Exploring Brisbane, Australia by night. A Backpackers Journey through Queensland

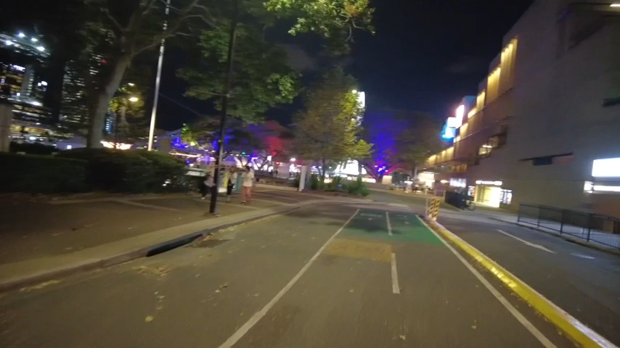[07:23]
There seems to be lots of people around. I'm dead nosy.